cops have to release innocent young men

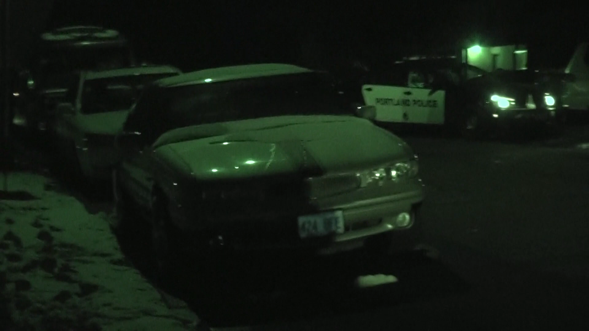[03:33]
93-78. It looks like the individual to the left, the parking area. We're gonna check with the residents. Copy, sir, to the left, check with the resident. 1940.
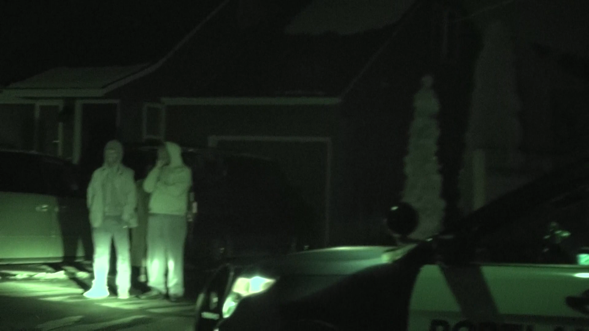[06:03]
Someone got hit in the face with a gun.
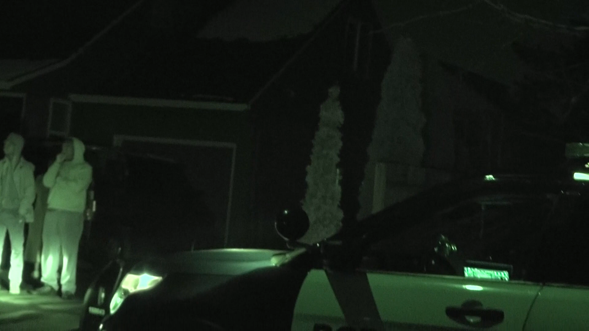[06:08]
Are you serious? Yep. I don't see nobody with a green jacket over there. No.
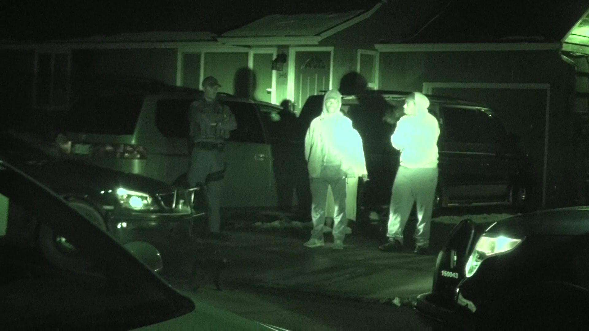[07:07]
Victim. Yeah, same thing. And the time of life that these folks are here, they can identify. I think that's what they're doing, right? Yeah, they're putting a light on them to see if the victim can identify either one of them.